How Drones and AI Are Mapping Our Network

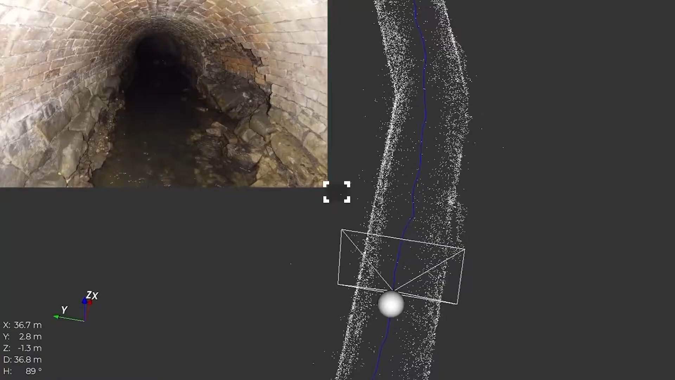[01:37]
You know, the accuracy that the LiDAR produces, you know,
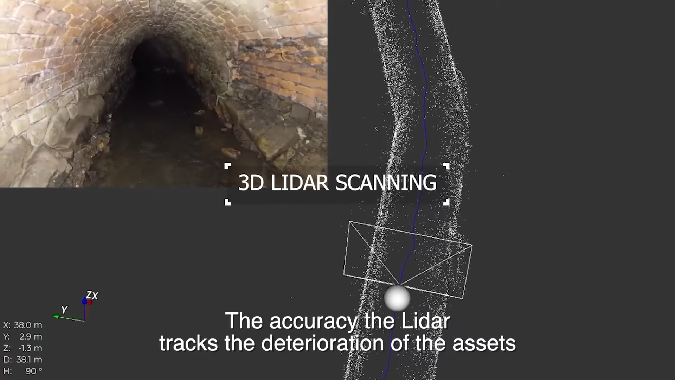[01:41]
track the deterioration of the assets so that we know, will it last another 10, 15 years or do we need to invest now?